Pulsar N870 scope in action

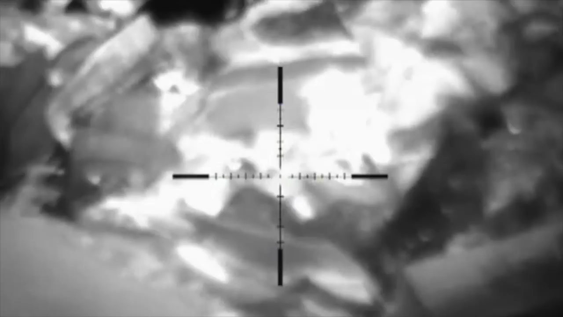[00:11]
best picture there's a rat in about the middle now there's a circle around the rat you can just see him I'm
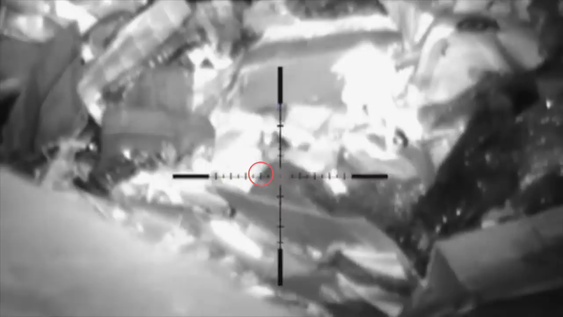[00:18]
using the range finder here which is quite good in fact it's an excellent feature it's within a meter so I'm re-cogging the gun here and then I'm settling it down so this is resting on a rail
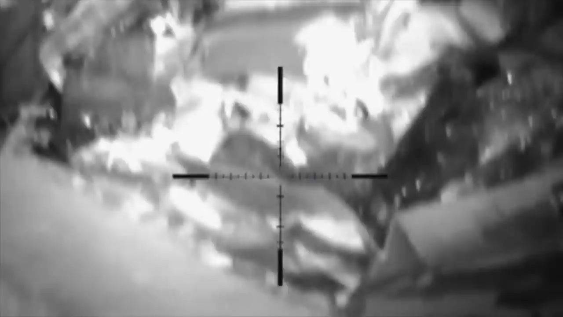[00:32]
just for holdover for this test I'm
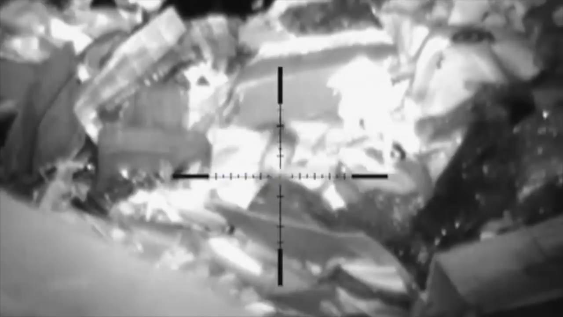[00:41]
using my own illuminator which is the t20 and it's sitting on the weaver rail at the top I'm not actually using the built-in illuminator
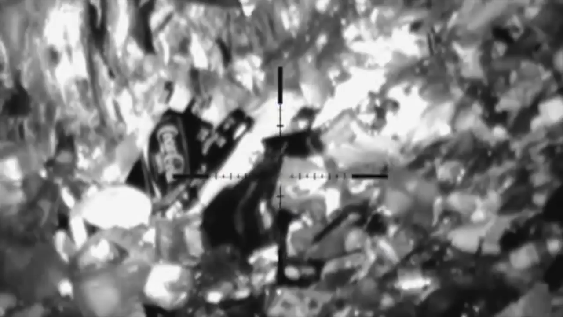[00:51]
it's another view again it's rubbish pile you can see the coke can behind there there's rats running around
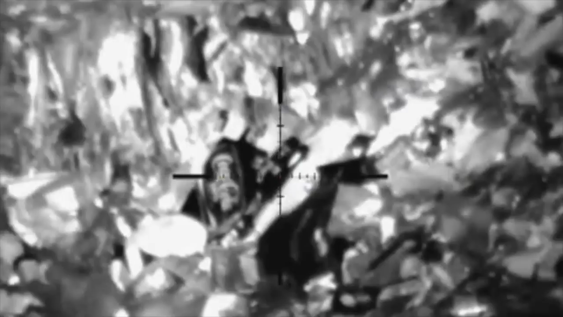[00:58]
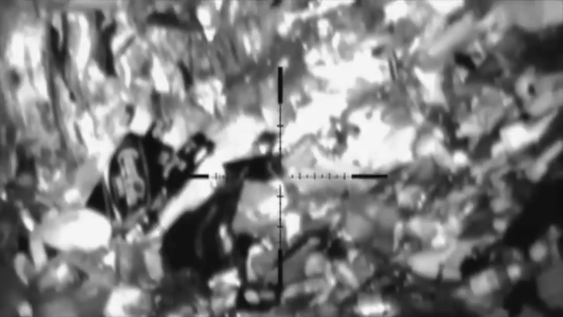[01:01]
that's at its best focusing sometimes there's too much reflection from the IR hitting the plastic so I can't see and this is at 26 meters
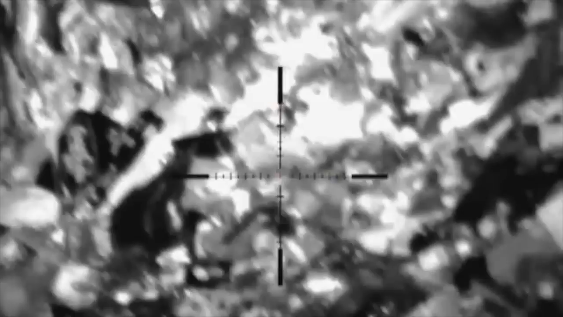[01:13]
I can't see the eyes of the rats until they move because you've got so much IR light bouncing off the plastics and all the other rubbish materials
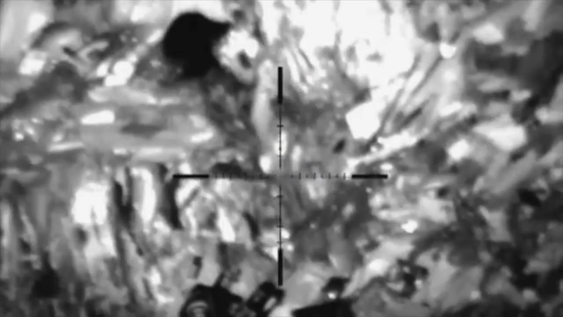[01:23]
range finding operation again
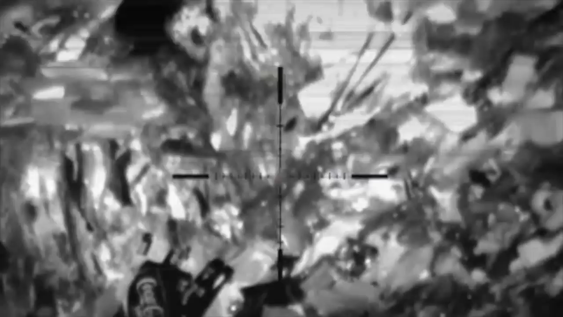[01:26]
it's excellent quite good highly recommend this feature
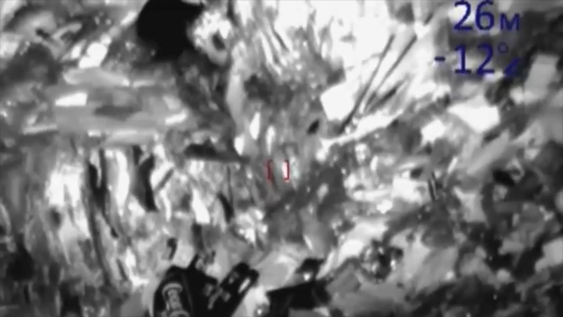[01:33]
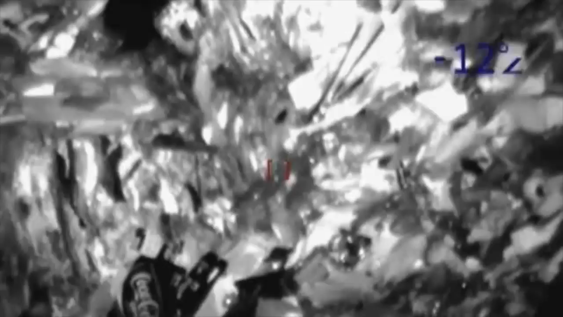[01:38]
here's another pair of rats too one in the middle there and one slightly below the reticle the eyes are looking at me and um they're not very big rats so I do a holdover again I've got to didn't
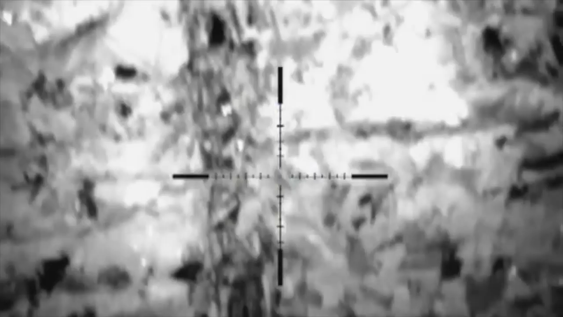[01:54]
cock the rifle so I'm all over the place and then exit one rat and there's another one running around so they're only small hard to hit it I think
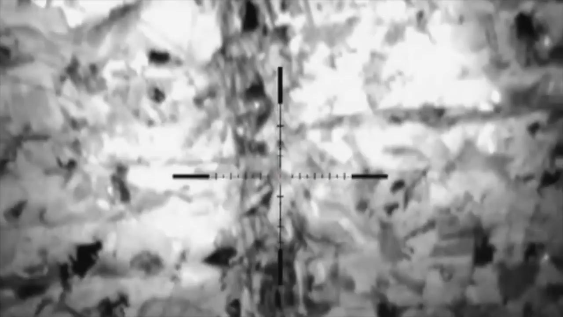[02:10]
it's about 27 meters now where the circle is as a rat and it's got a blinking eye and I didn't realize it was rat until it moved so I'm not quite sure why the eye sort of blinks with the IR
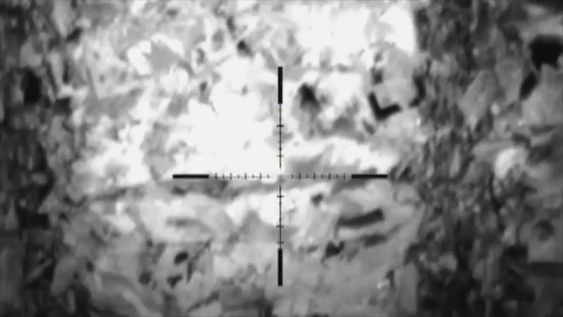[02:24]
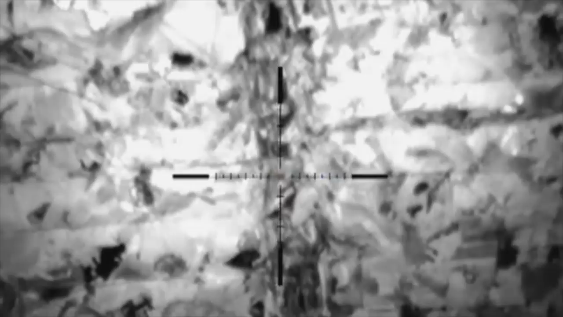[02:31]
I'm going to demonstrate the contrast and the brightness features of this particular scope
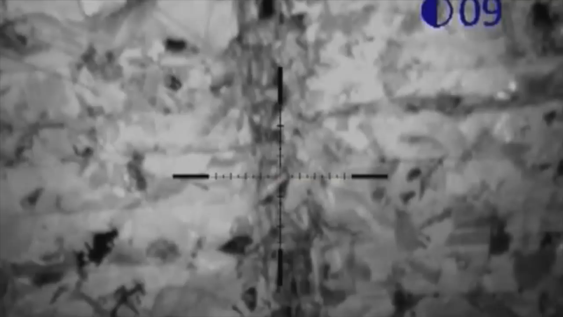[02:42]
now I'm going to zoom it in of course it's
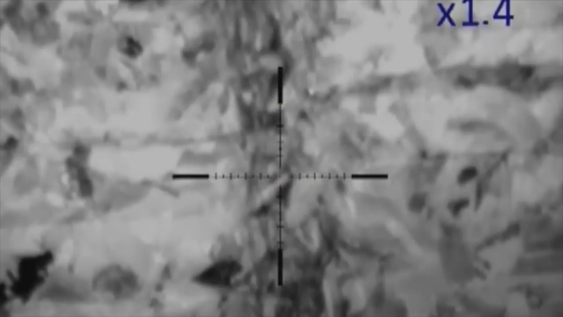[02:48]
a digital zoom so this is what you see you cannot focus any tighter than that it will
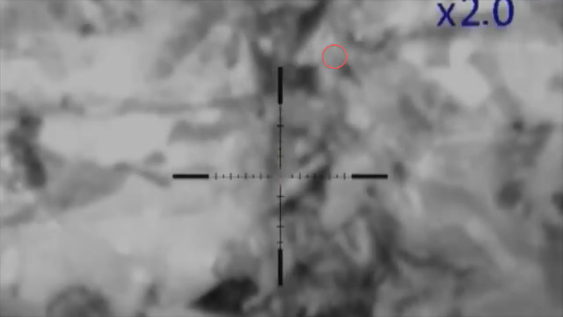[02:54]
not come any clearer in fact you can see I'm zooming in and out a little bit with a focusing wheel trying to get the right picture
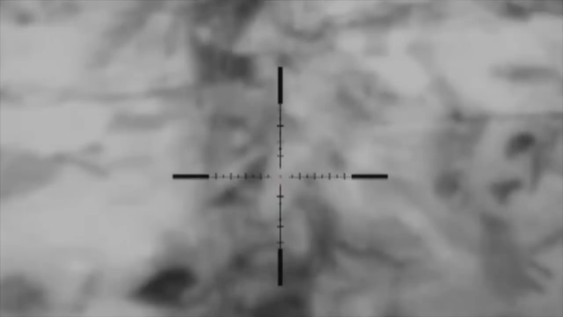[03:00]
there's another rat coming out around about in the middle of the way the reticle is
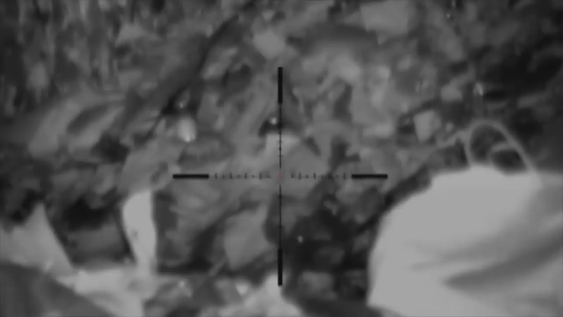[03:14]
it's about in the circle again the range
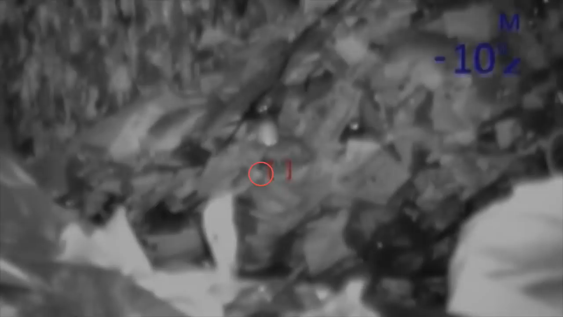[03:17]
finder is brilliant 27 meters so it's only a very small target you can see the flash of the
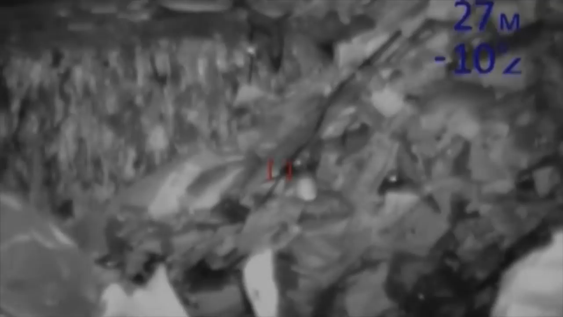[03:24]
range finder doing its job here's a
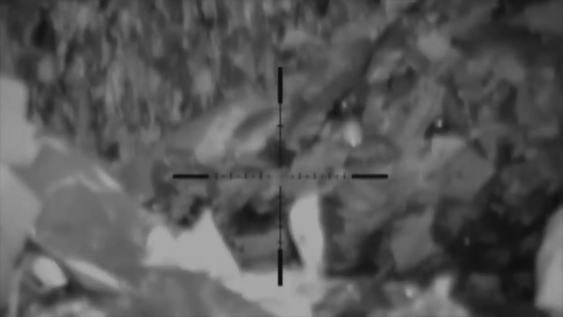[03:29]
rat that lived to see another day because right in front of me was a concrete wall and you could see his two eyes in his head as he moved this is a big biggish rat 16 meters I couldn't really shoot him because I was worried about the
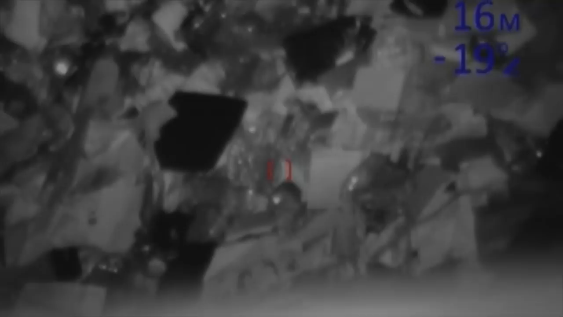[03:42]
the pellet hitting the top of the wall it's pretty close
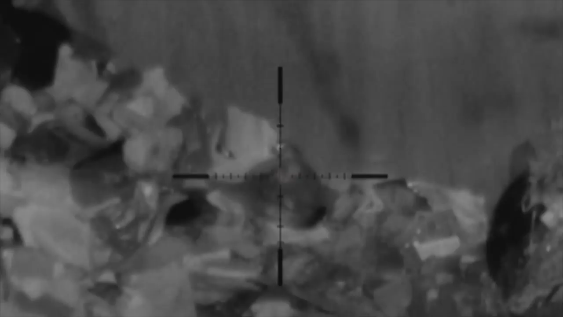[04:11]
here's a better view of a rat its two eyes looking directly at the scope and again using the range finder you could see it scanning there and there goes another rat
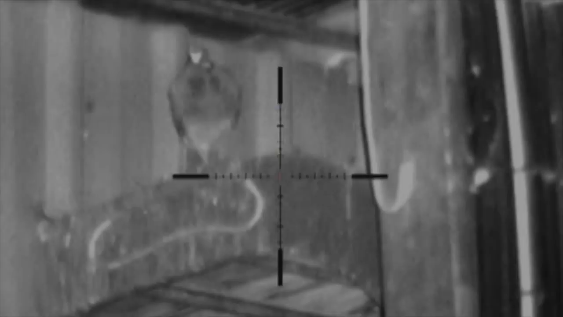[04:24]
this is a bigger target now it's a pigeon again the range finder using it at nine meters
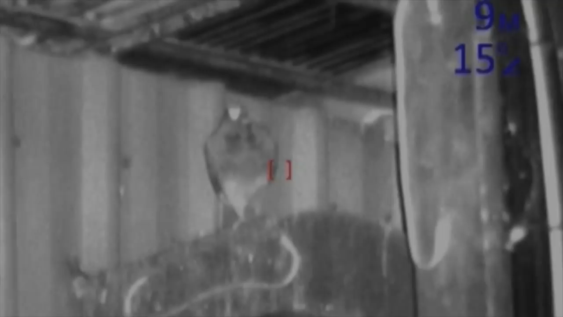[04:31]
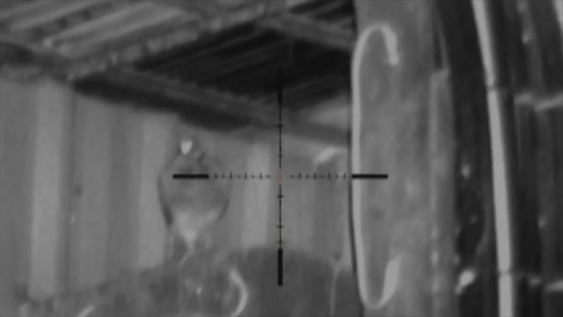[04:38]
a lot of pipes and things around so I have to be really careful and accurate